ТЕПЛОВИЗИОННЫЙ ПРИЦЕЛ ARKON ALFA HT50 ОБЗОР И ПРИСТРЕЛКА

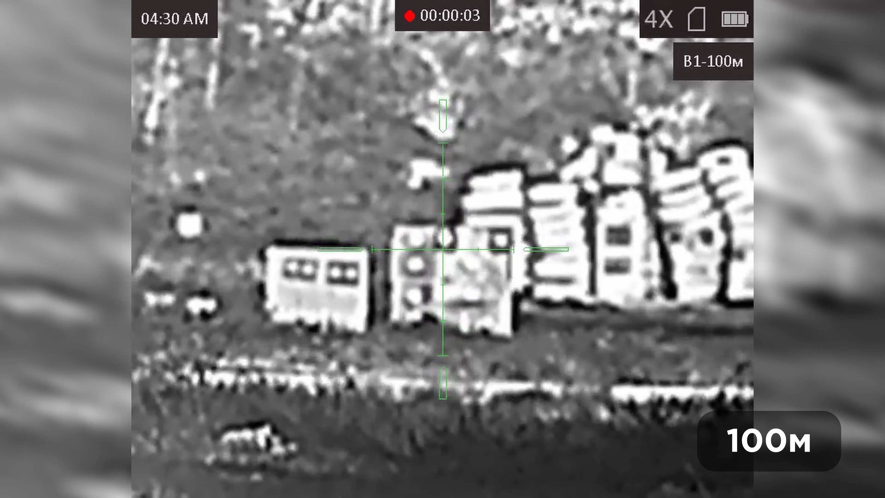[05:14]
Находится она вот здесь вот вверху, с левой стороны. Вот. И делаю, значит, серию из двух выстрелов.
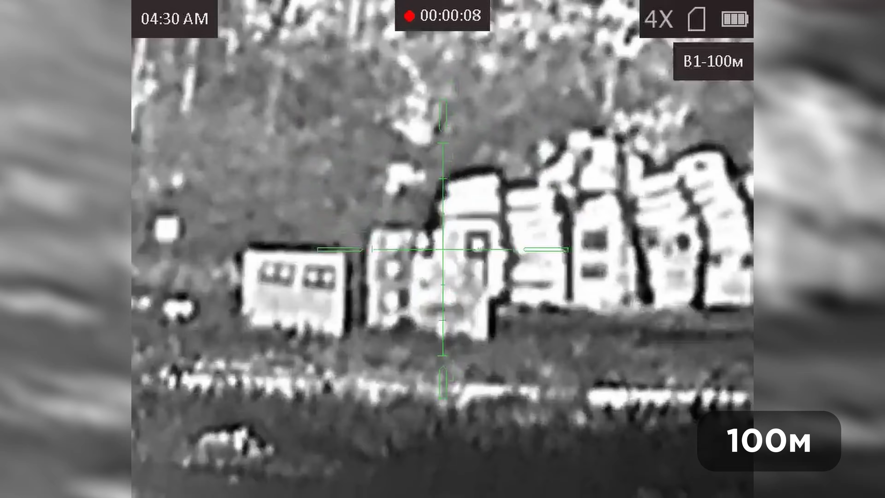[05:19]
Ну, в принципе, для тепловизора будет это достаточно. Мне эта мишень очень хорошо видно. Вот она. Ну, и вам её будет видно сейчас на камере, на самом прицеле. Давайте осуществляем, значит, два выстрела.
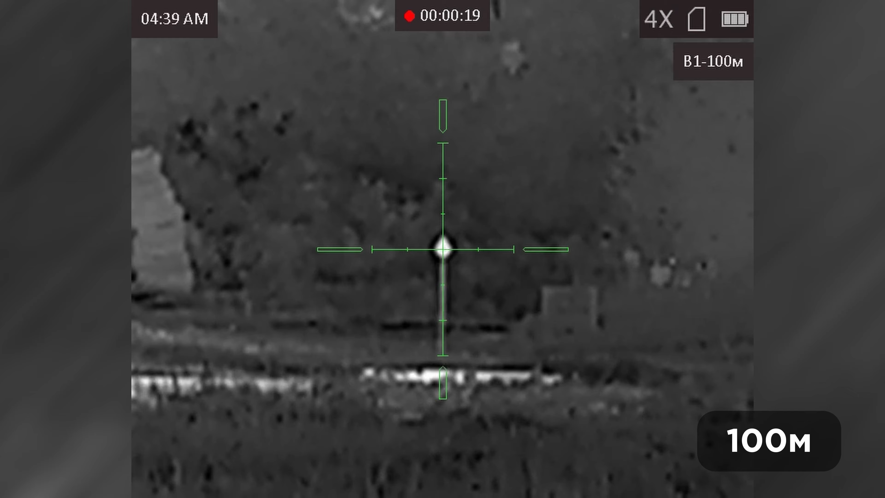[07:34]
Ну, смотрим. Гонг, маленький гонг. Не, не подвел я, значит, точно прицел.
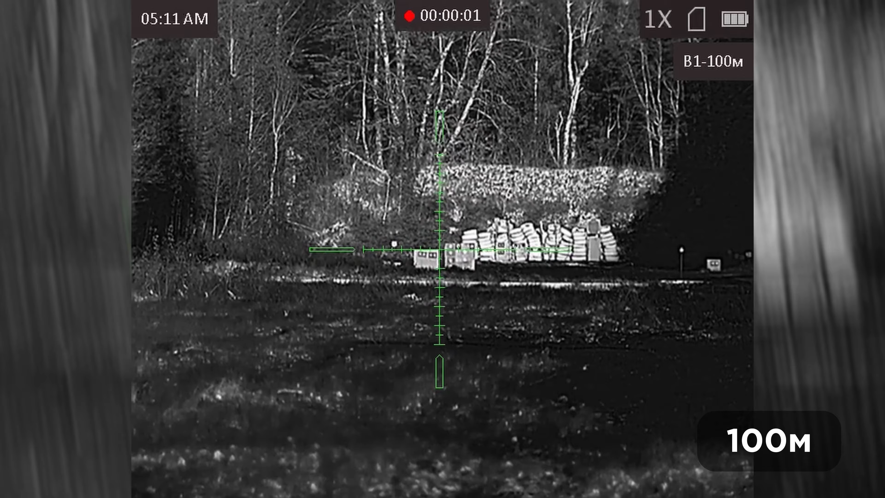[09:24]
Запись, зум, чтобы удобно было стрелять.
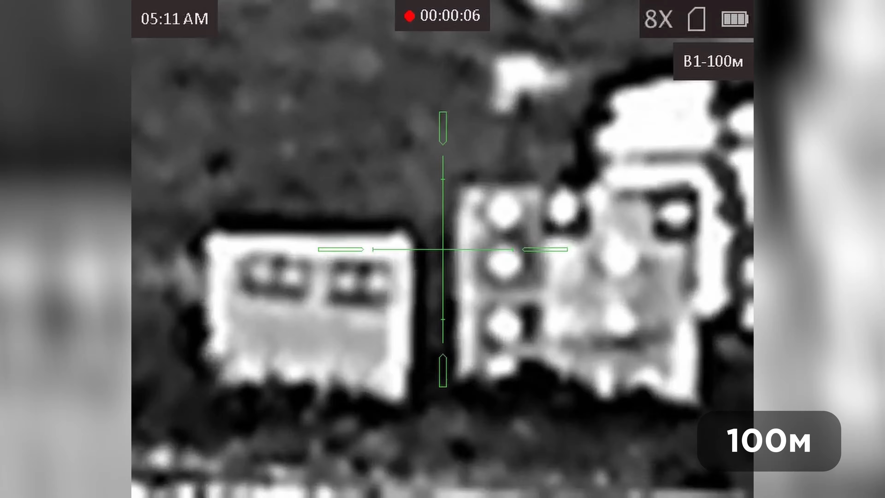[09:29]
Зум здесь, смотрите, ну, такой, довольно-таки, да, восьмикратник.
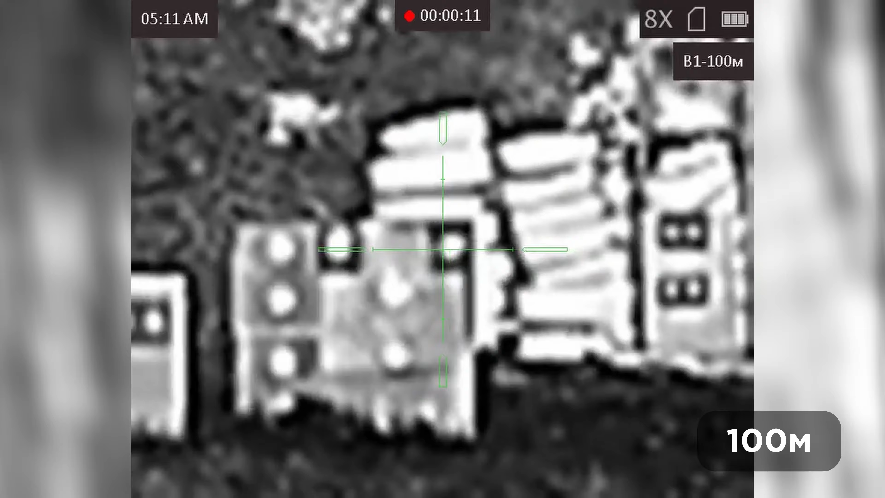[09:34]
Довольно удобно. Ствол у нас уже, кстати говоря, нагревается. Ну, ладно. Делаем еще выстрел, потом делаем серию по гонгам.
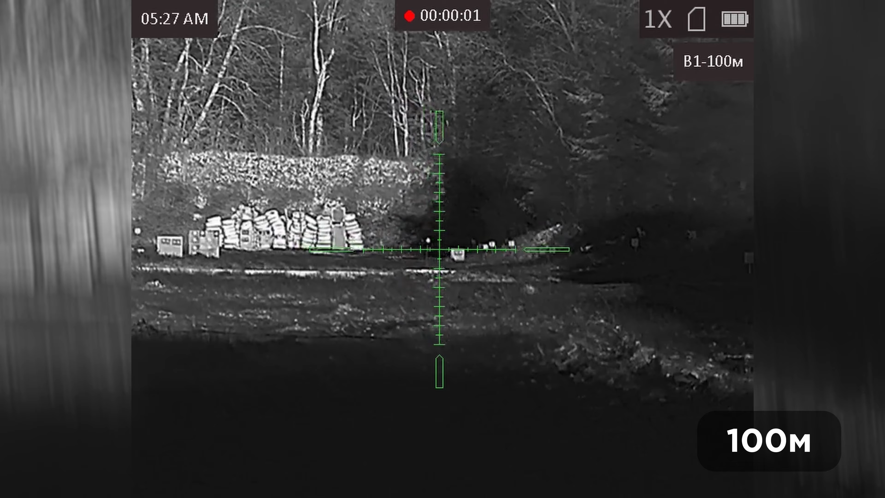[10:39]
Маленький гонг 7 сантиметров. Пробуем попасть.
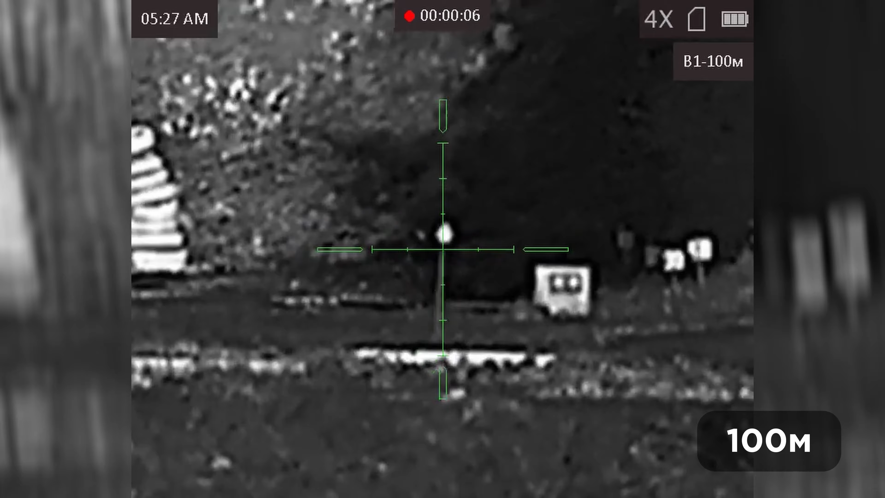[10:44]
Прицел у нас Arcon Alpha HT 50-й. Видим мы этот гонг хорошо, на солнце он нагрелся. Делаем выстрел. Есть попадание.
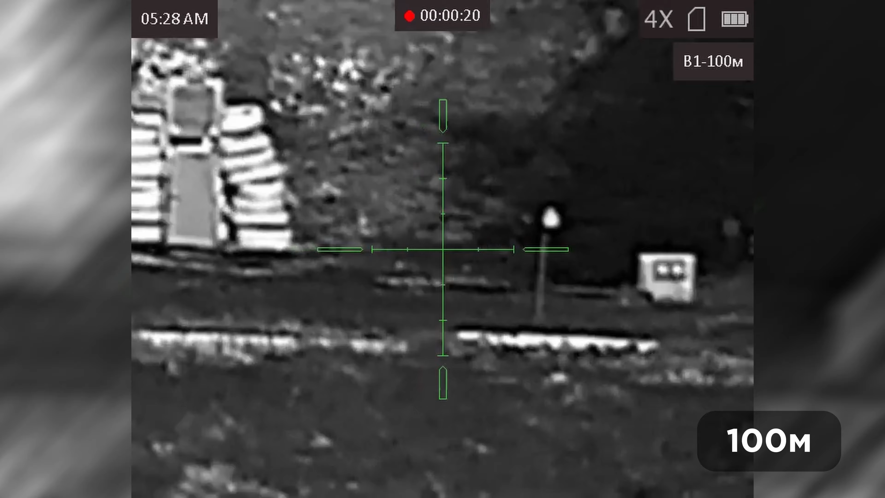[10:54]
Переходим на гонг на дистанции 200 метров.
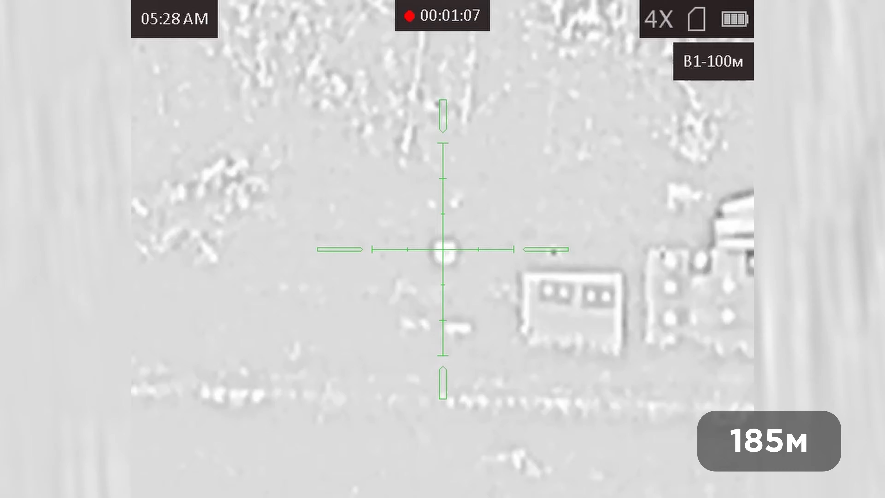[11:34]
Есть попадание. 308-й калибр. Падение у нас небольшое на этой дистанции.
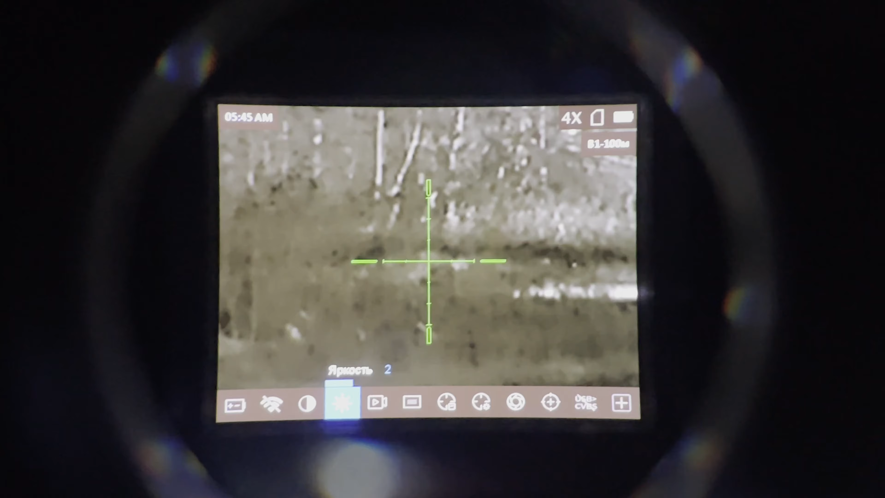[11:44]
Итак, друзья, сейчас мы с вами быстро пробежимся по меню.
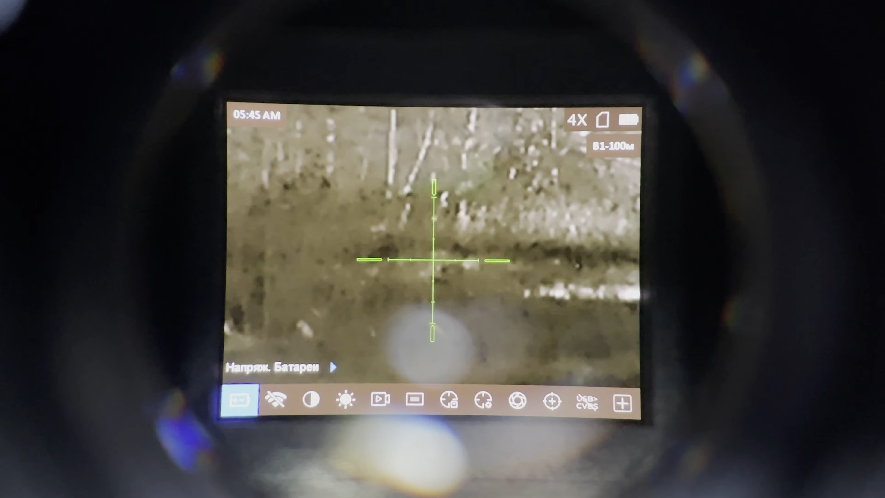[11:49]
Это у нас настройка батарейки. Здесь мы убираем вольтаж аккумулятора. Это у нас Wi-Fi.
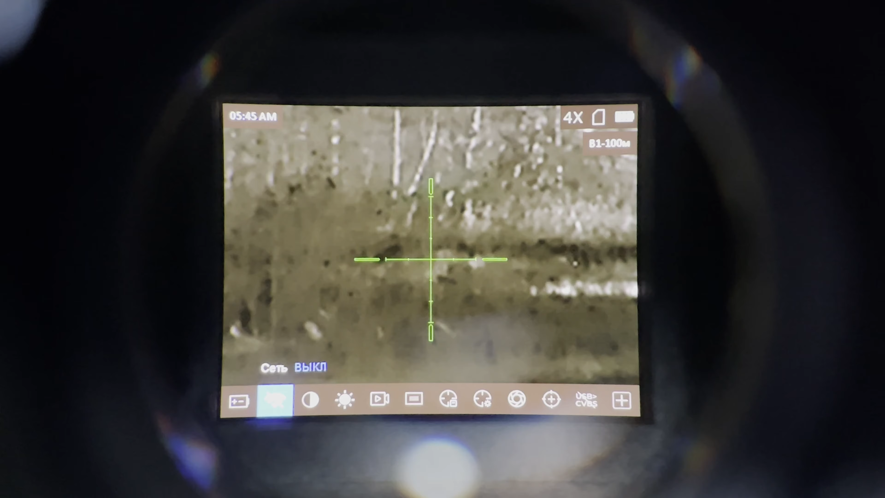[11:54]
Подключить к каким-то устройствам, к мобильным. Здесь у нас контрастность. То есть мы ее меняем, у нас меняется контрастность. Оставим на тройке.
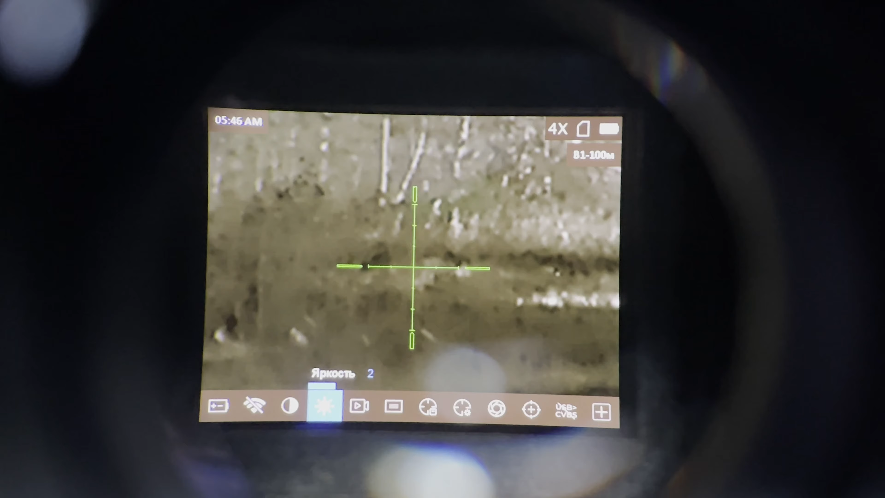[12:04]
Это у нас яркость. То есть тут мы меняем яркость самого дисплея.